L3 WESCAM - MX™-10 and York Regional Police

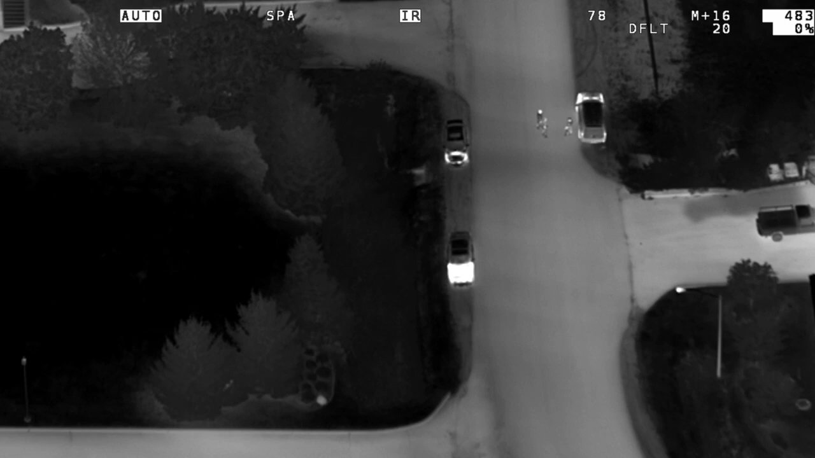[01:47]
or we can zoom out and search very large areas and cover a large amount of ground in a very short period of time.
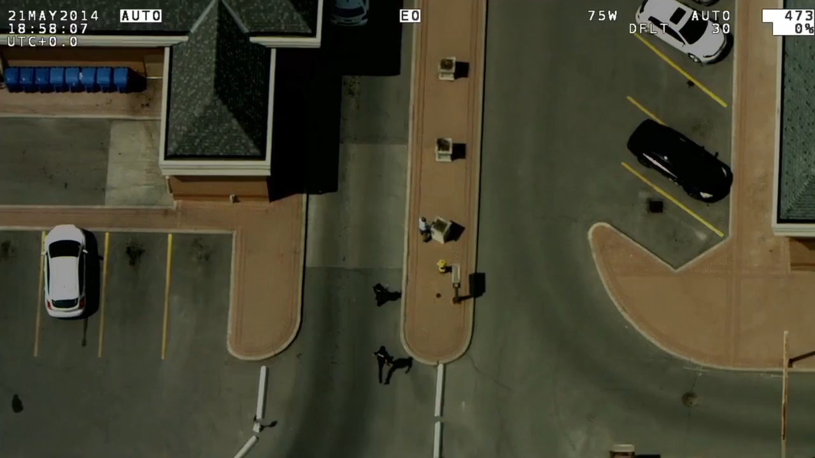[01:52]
The kind of things that we're searching for here in the York Region, obviously we will search for suspects who have left the scene of a crime and are wanted by police.
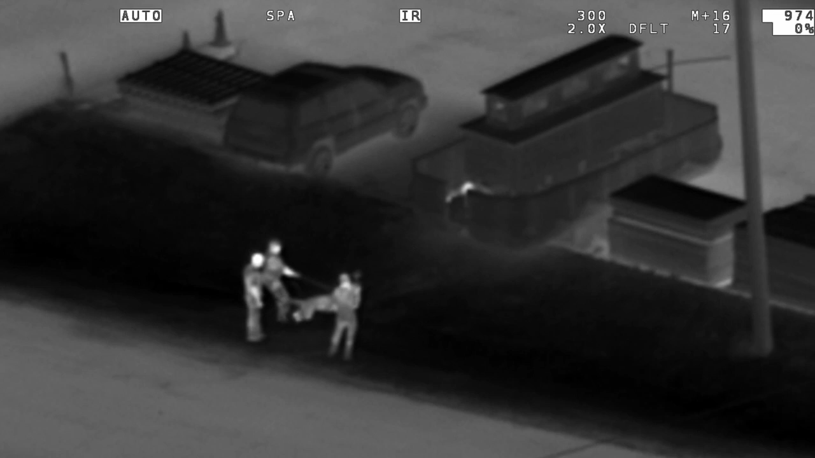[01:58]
Along with the canine unit, we often work with them and they will track and we will search from the air.
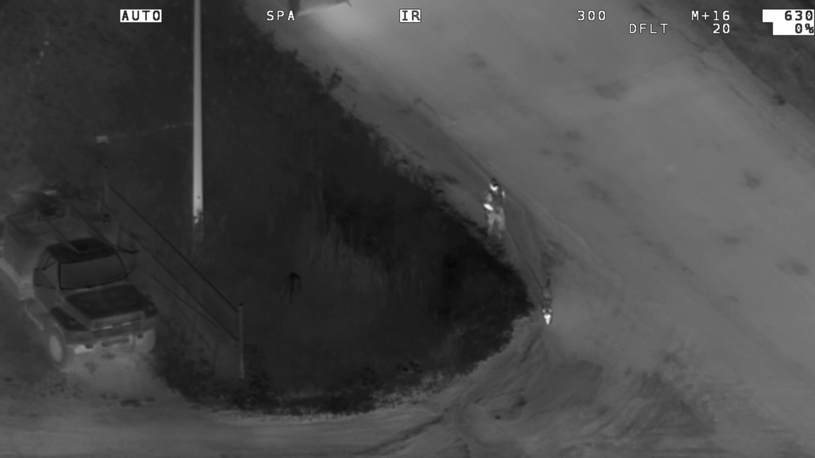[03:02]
With fully active 4-axis MX series stabilization, the unit's MX-10 is configured with advanced sensors,